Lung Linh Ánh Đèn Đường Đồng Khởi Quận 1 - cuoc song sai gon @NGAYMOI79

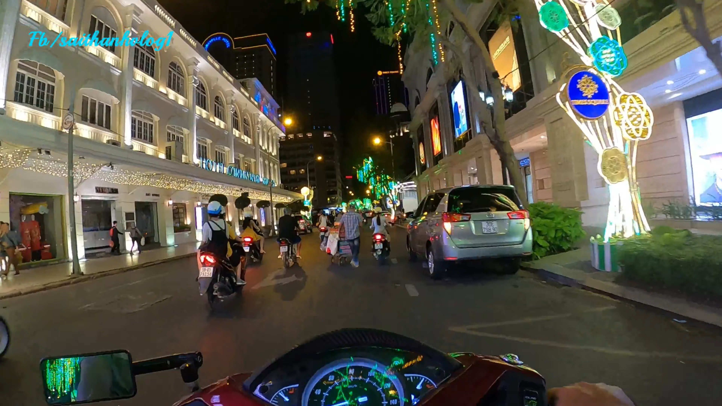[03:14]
Hãy subscribe cho kênh Ghiền Mì Gõ Để không bỏ lỡ những video hấp dẫn ở đây là khách sạn Caravan và nhà hát thành phố Đây là nhà hát của thành phố Hồ Chí Minh để